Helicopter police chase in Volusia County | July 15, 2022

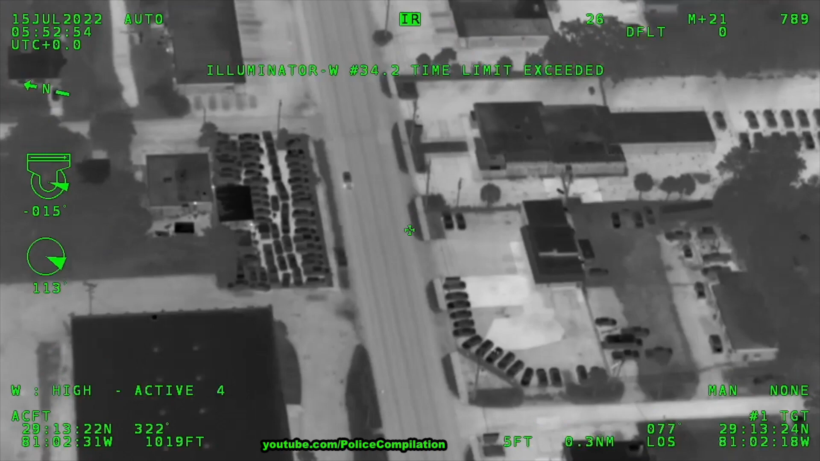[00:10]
Came out by Madison over in Daytona and actually did a 180 and spun out in the road.
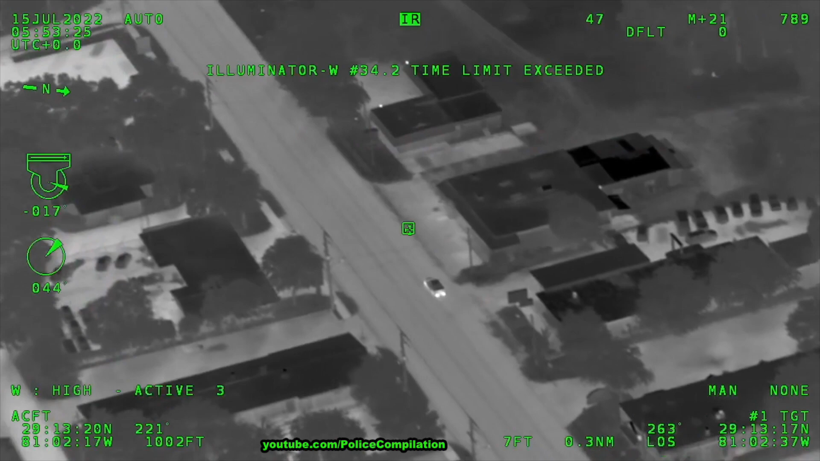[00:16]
Yep, I got eyes on it. I'm coming out fine.
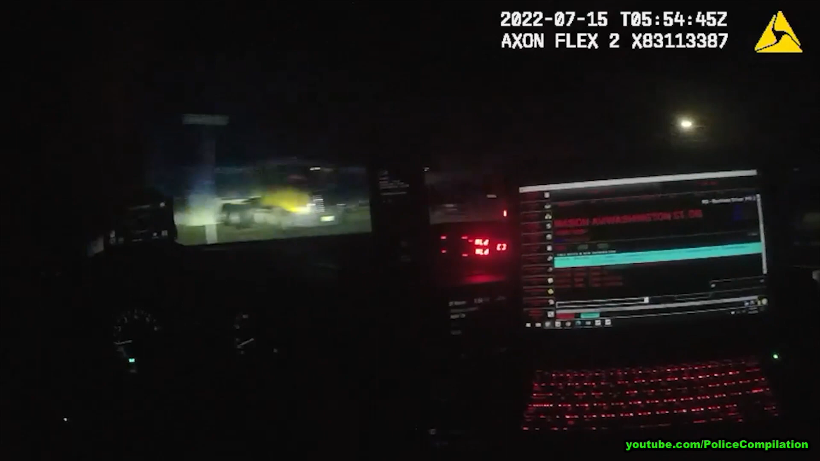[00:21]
Time to stop real quick. And 12F on Baywood, everyone you call it. Okay, going east on Baywood around the 90 degree.
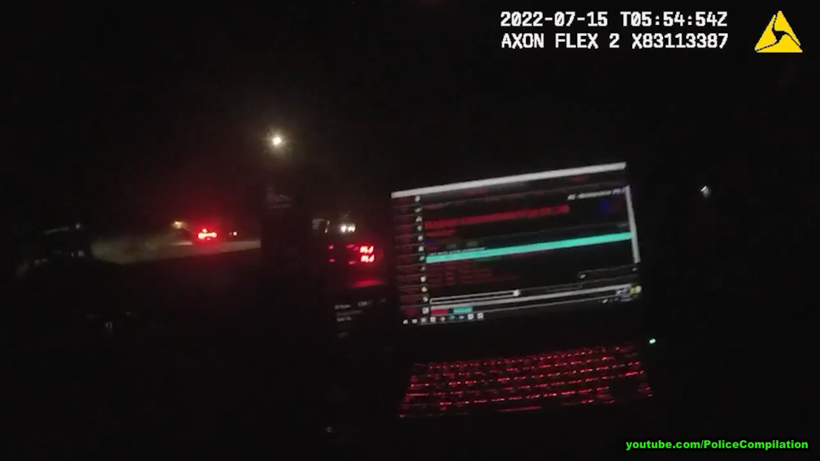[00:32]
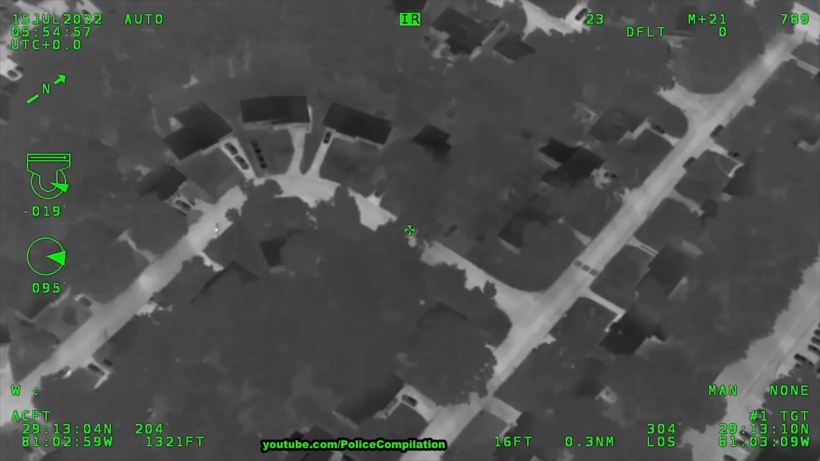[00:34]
Going to be coming back out to Maplewood.
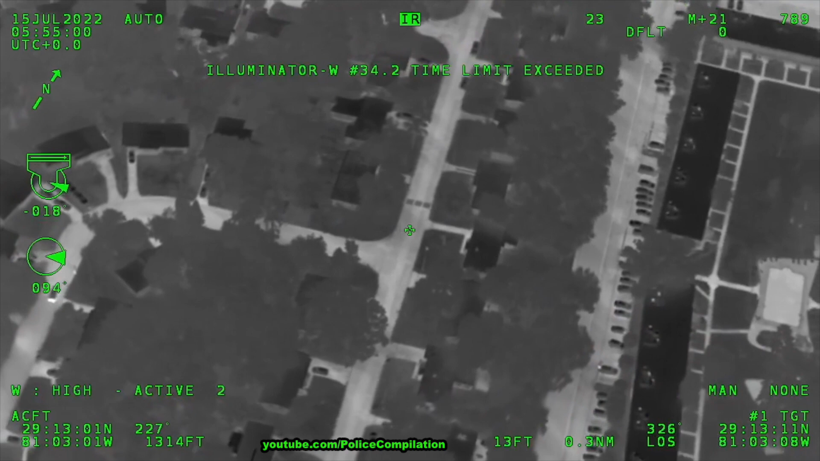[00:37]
Sixth for authorized SSL. Central on shutdown.
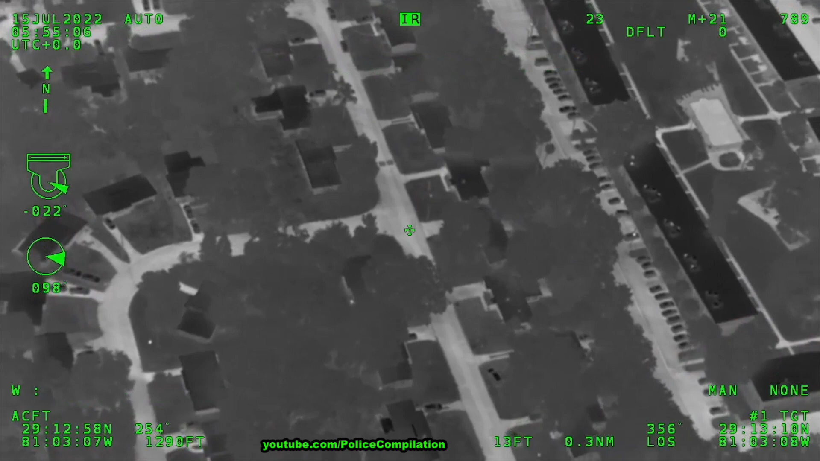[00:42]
Copy. Sixth for Howard Hill also, no pursuit.
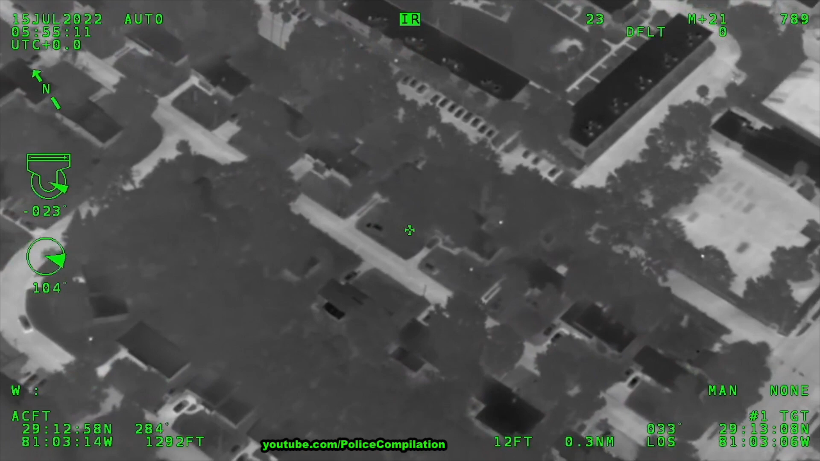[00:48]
Southbound Maplewood, coming back out towards Mason.
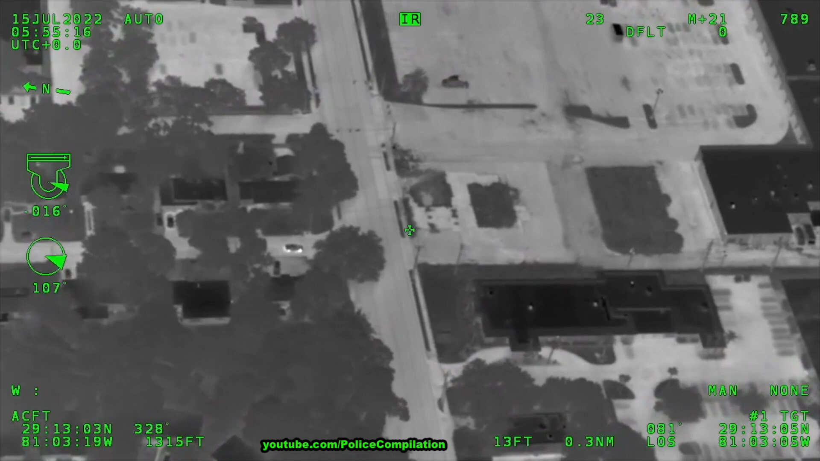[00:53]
Northbound Clyde, just past Jimmy Ann. Northbound. Coming up with Bill France.
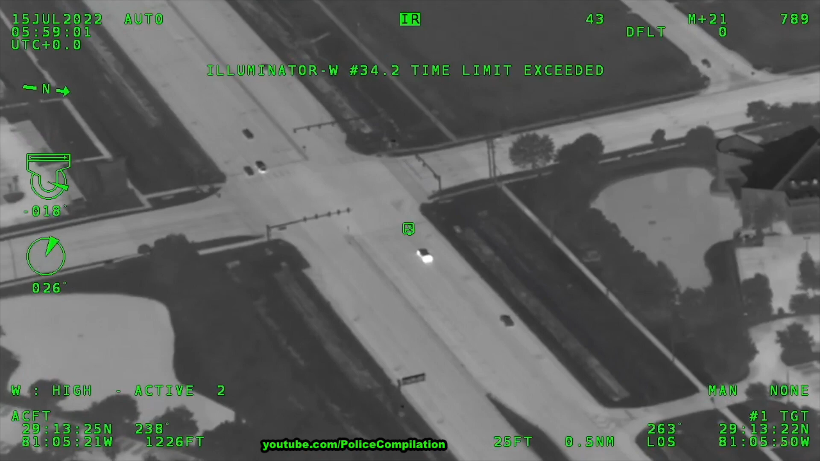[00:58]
County has charges, Air 1's on top of it.
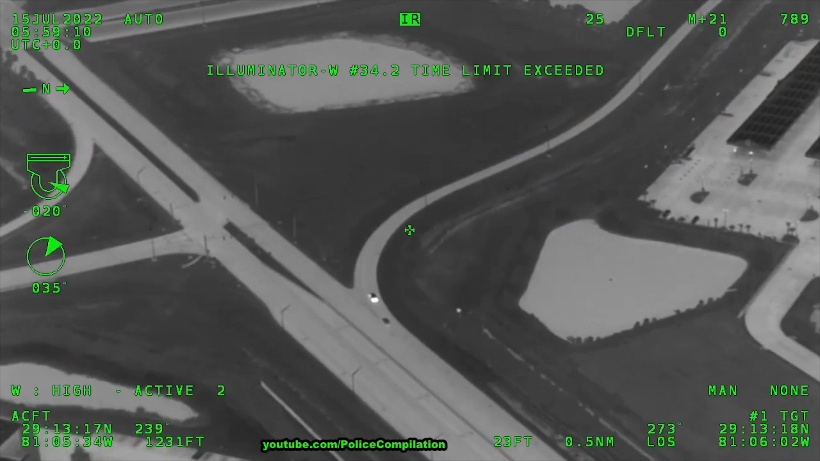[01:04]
Yeah, 95 northbound at LPGA.
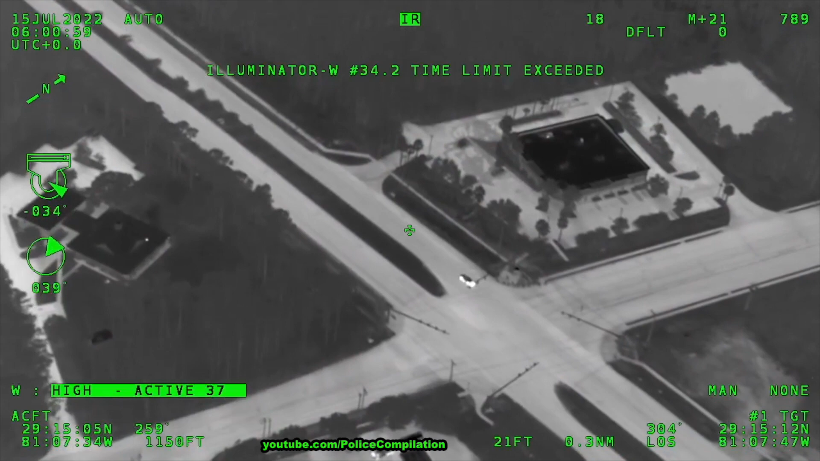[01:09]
Still westbound, State Road 40, high rate of speed. Just past Timmer Creek.
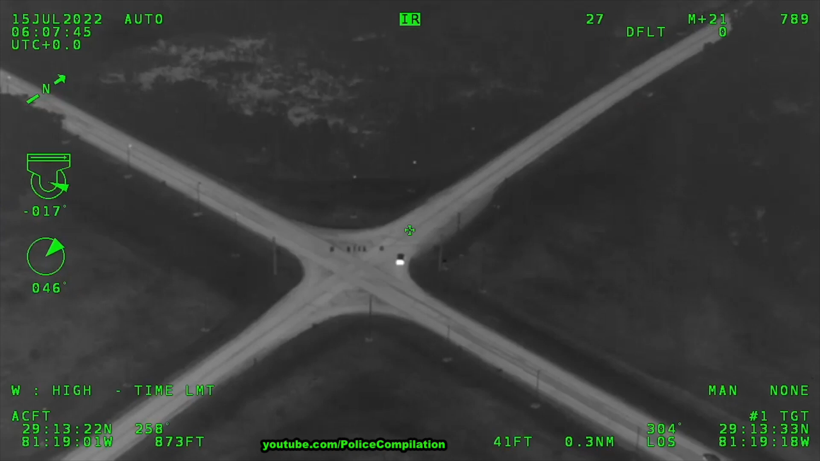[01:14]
Northbound, State Road 11, Route 40.
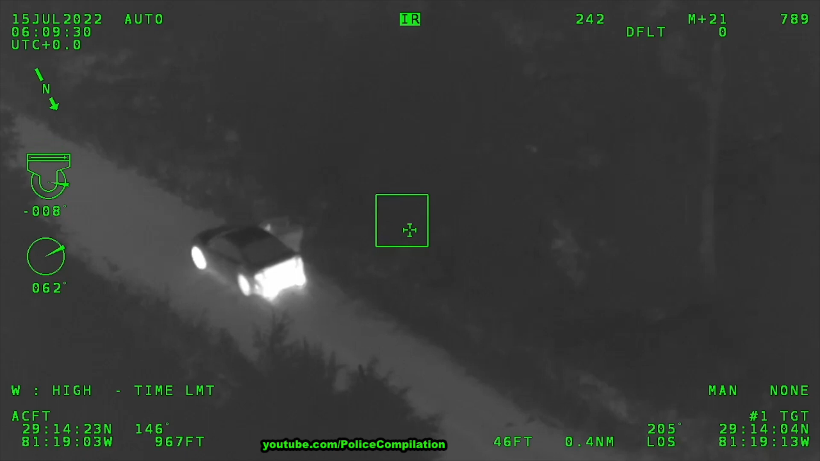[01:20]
Okay, they are parked at the 90 degree turn. Passengers out of the vehicle. Okay, how many occupants we got here? One, two, three. Three occupants bailed out of the vehicle. Clint Cemetery Road out the corner. Yeah, so far all three are together. They're just kind of huddled down in the woods here.
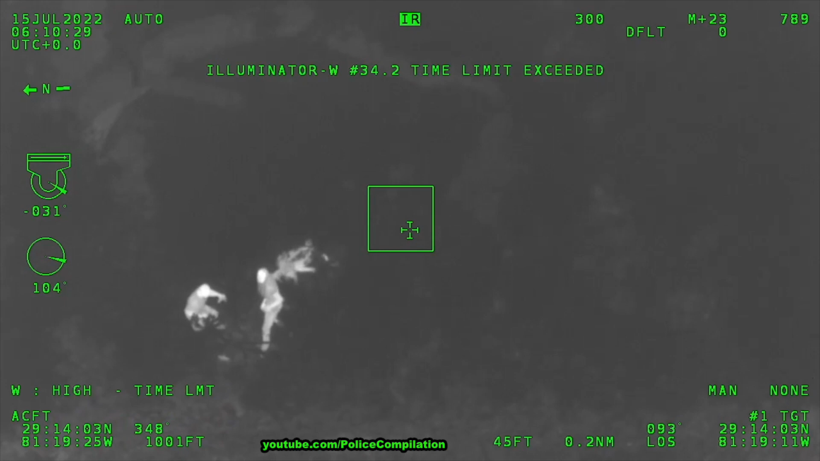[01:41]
Just south of the vehicle.
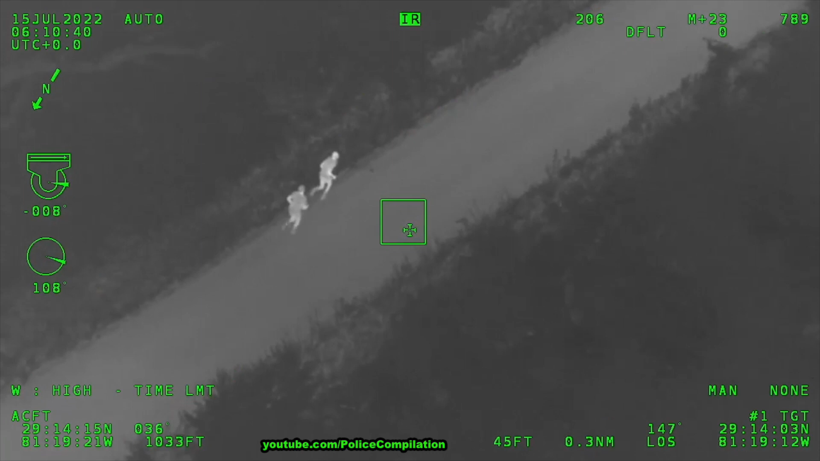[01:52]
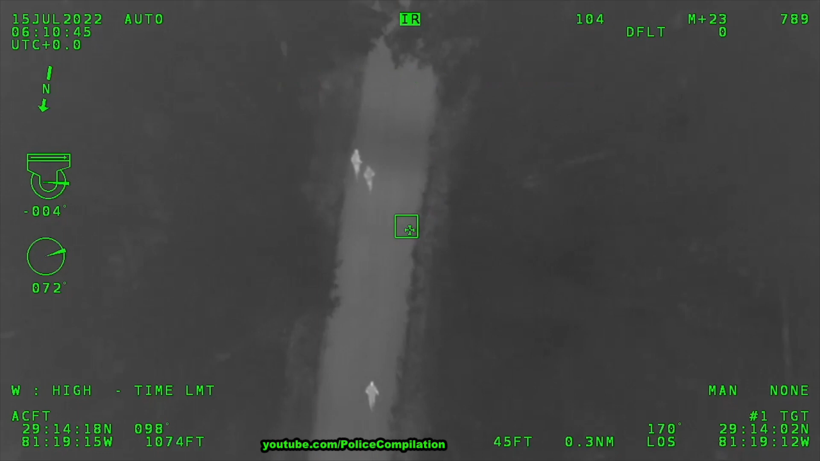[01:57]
Okay, they're back on the run going southbound at Clinton Cemetery.